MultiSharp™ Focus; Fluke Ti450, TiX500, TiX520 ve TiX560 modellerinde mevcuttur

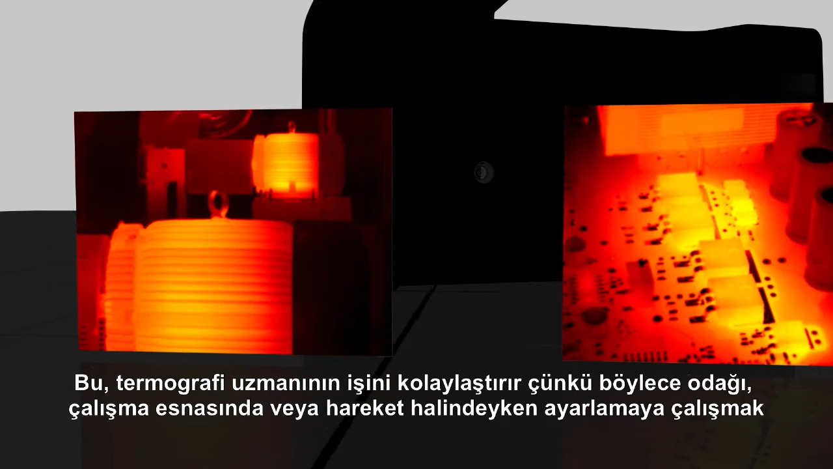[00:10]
they're able to just point, pull the trigger,
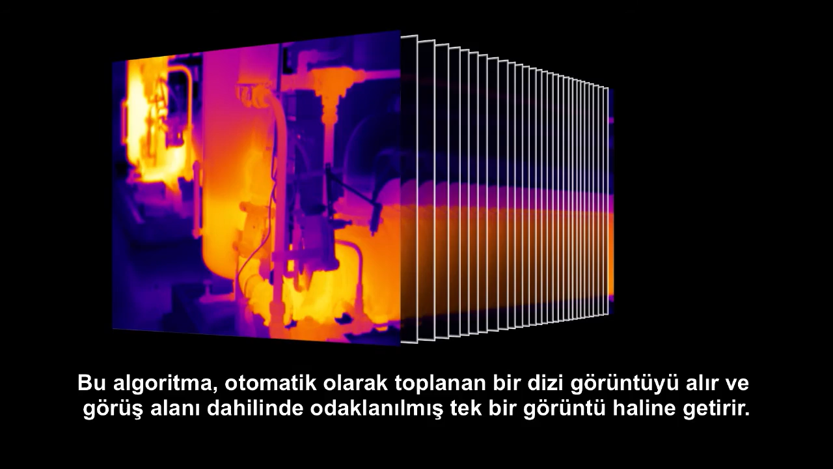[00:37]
We like this a lot for industrial substations,